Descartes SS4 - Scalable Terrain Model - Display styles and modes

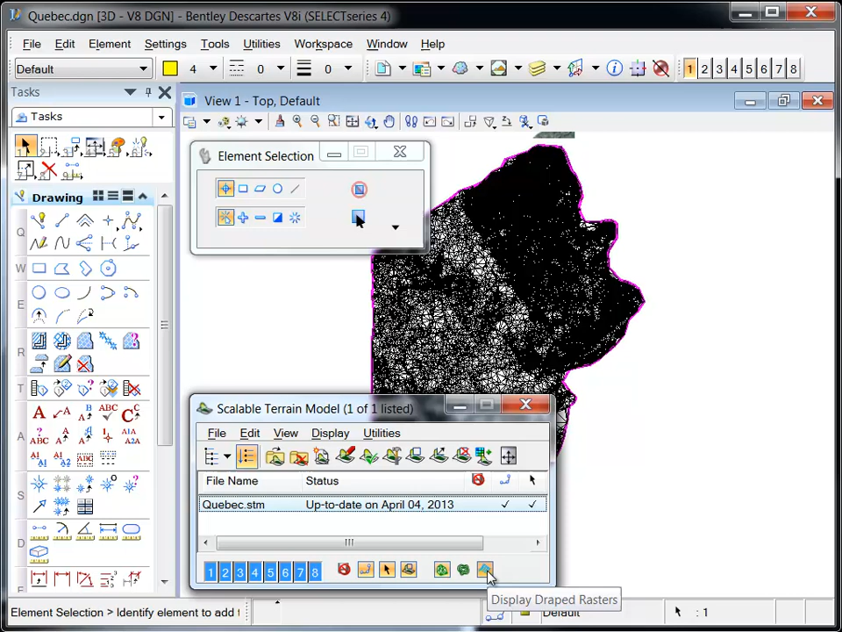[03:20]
To view the draped images, select the display draped rasters from the scalable terrain model dialog.